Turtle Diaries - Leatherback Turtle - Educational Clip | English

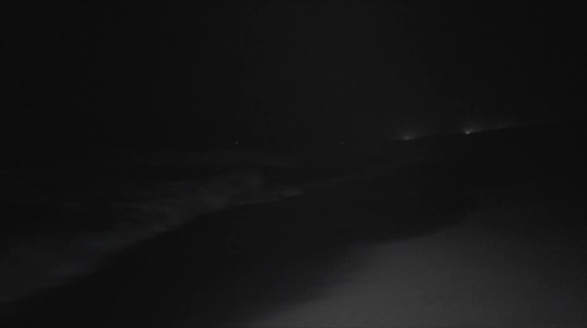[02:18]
In India, the beaches of the Andaman and Nicobar Islands offer nesting grounds for these unique turtles.
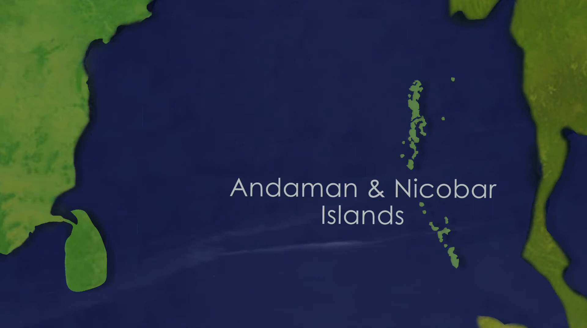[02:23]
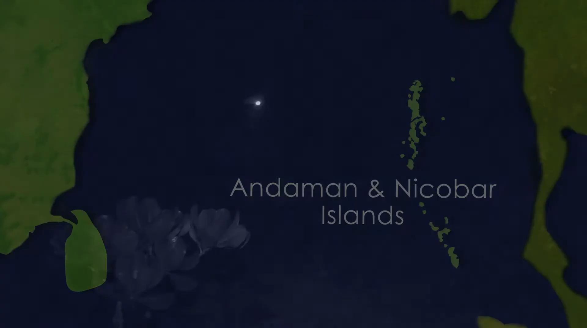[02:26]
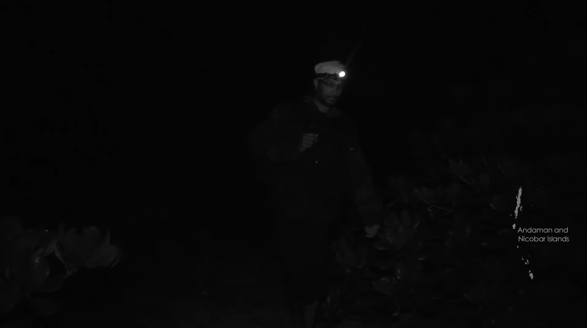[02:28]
A leatherback monitoring camp has been set up at West Bay in Little Andaman Island by
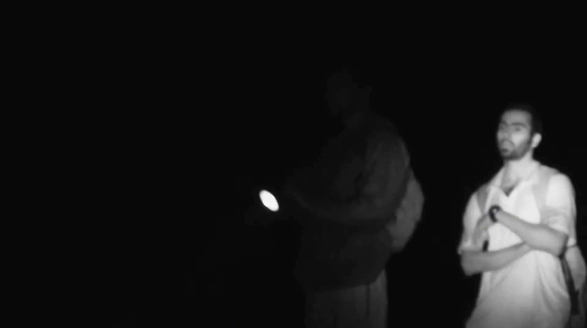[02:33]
India's leading sea turtle biologists, Dr. Karthik Shankar and Dr.
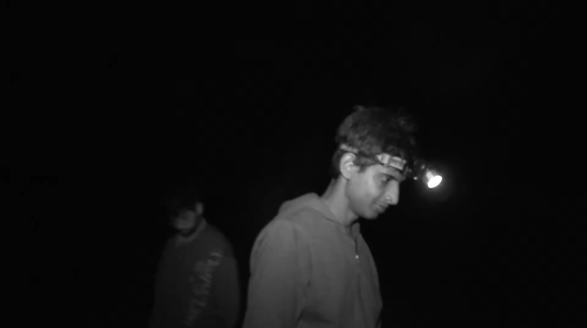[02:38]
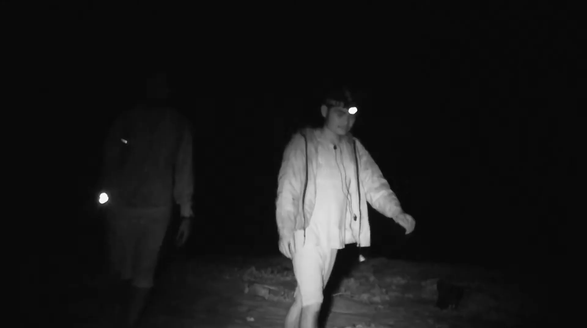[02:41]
Naveen Nambudiri, along with young researchers like Adit Swaminathan.
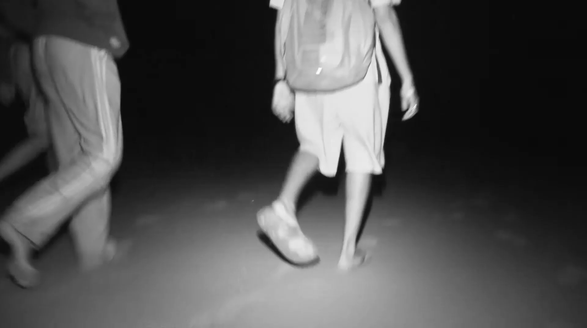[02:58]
To be a turtle researcher or if you want to work with turtle conservation,
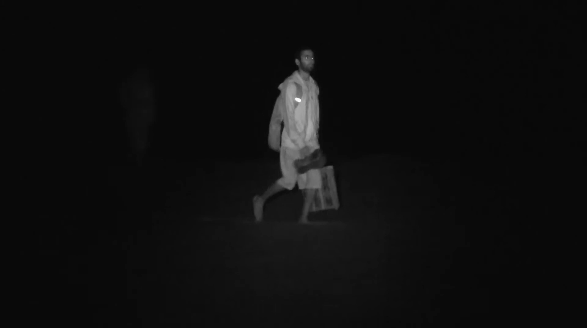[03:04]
you have to be prepared to walk long hours on the beach at night as sea turtles come ashore for nesting mostly at night.
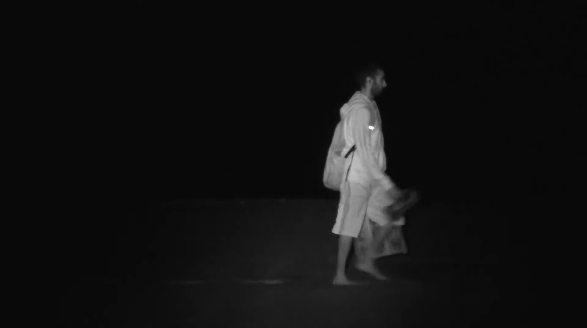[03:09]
Leatherback turtles are very sensitive to disturbance and light.
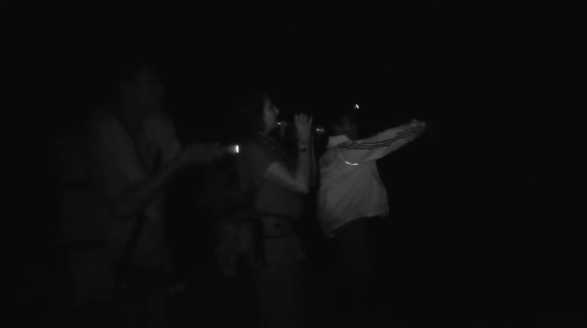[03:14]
So, to monitor the turtles, you can only use red light which is not visible to them.
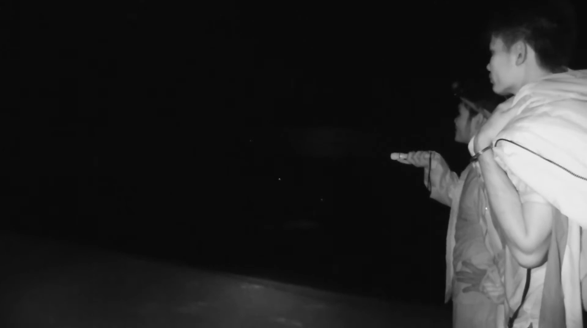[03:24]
Even for filming turtles, it is essential to use infrared light. That is why you are seeing these images in black and white.
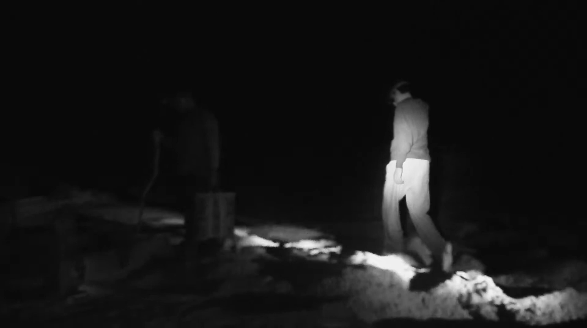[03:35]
Do you know how you can tell that a leatherback has been on the beach?
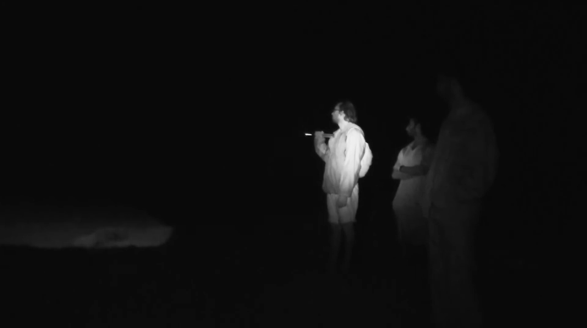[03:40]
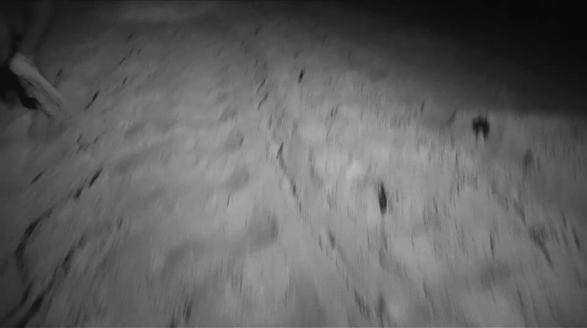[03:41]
It leaves the trail wider than that of a tractor. There is much excitement when a turtle is spotted in the darkness. The team signal each other by blinking the red torchlight
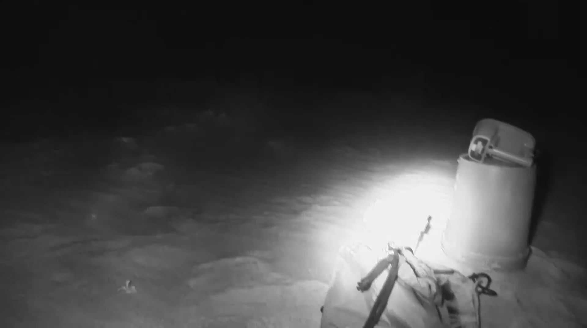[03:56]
and approach the turtle only after she settles down to lay the eggs.
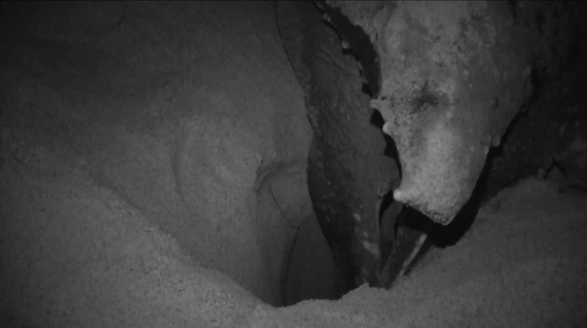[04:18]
They usually nest at night, digging wide holes to lay the eggs.
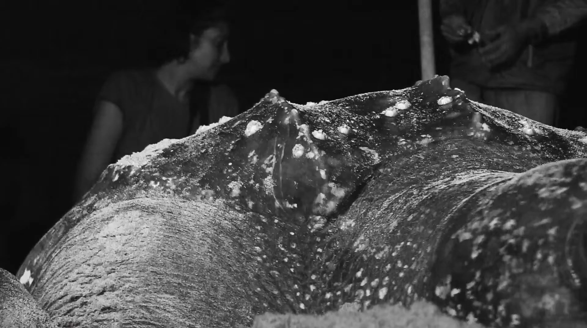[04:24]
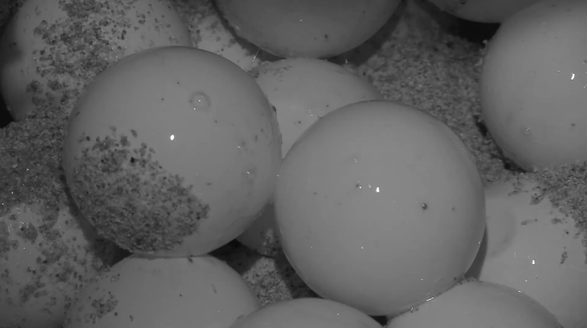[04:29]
Each nest contains an average of 80-100 eggs.
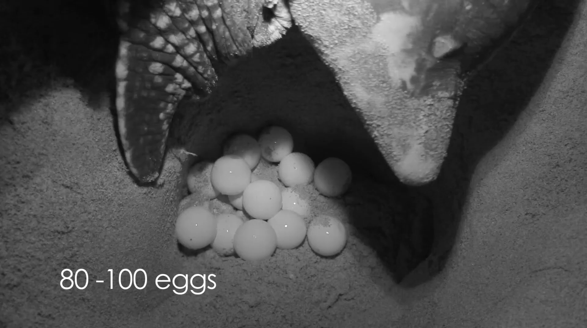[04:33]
Eggs incubate for about 60-65 days before their hatchlings emerge.
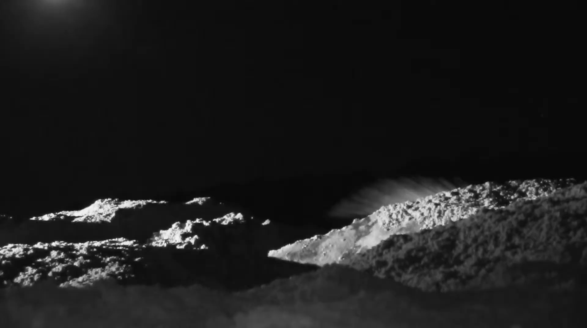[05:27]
scooping sand over the nest to cover and protect it.
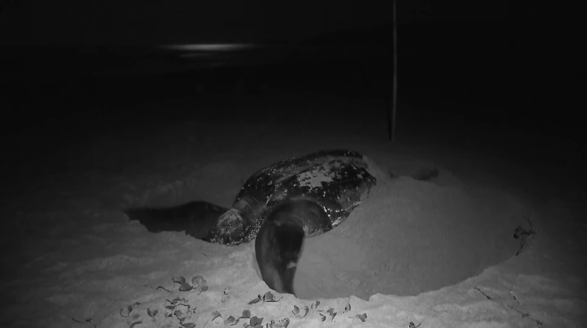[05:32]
The nesting process takes about 3 hours to complete
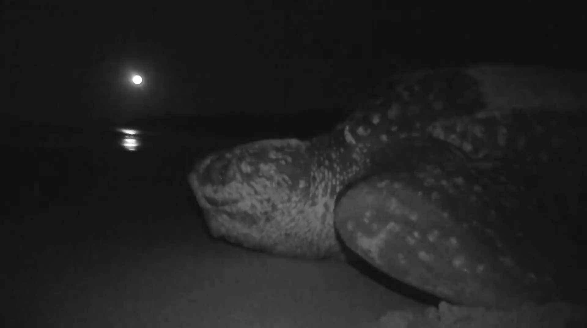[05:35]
before the exhausted turtle can head back to the ocean.